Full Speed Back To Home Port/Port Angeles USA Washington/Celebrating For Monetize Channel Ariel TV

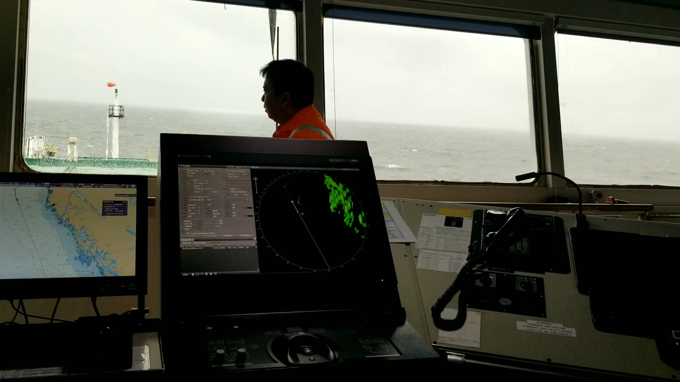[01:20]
Pabalik na kami. Pull ahead. Ayan. Fishing boat.
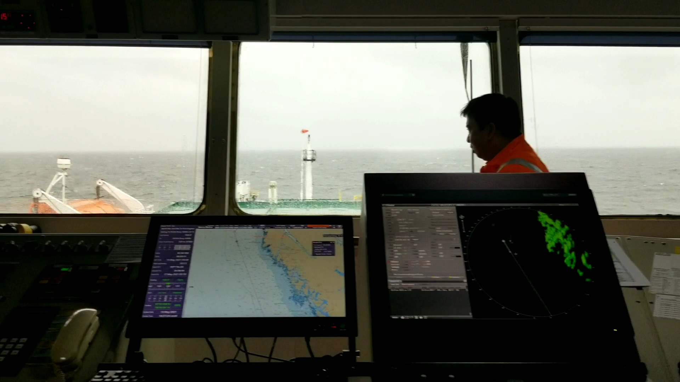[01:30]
Fishing boat siya, Yel. Fishing boat siya.